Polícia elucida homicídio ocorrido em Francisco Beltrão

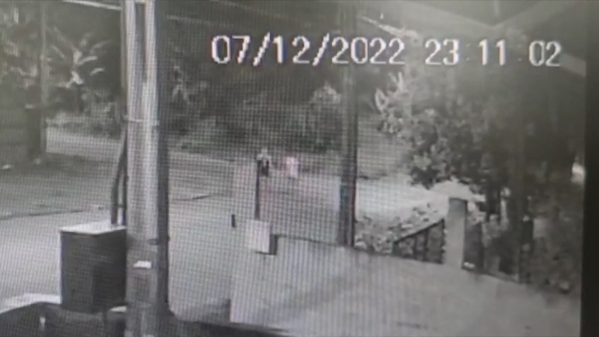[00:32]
O casal suspeito aparece nessa imagem de câmera de monitoramento divulgada pela polícia. Os dois foram identificados e presos.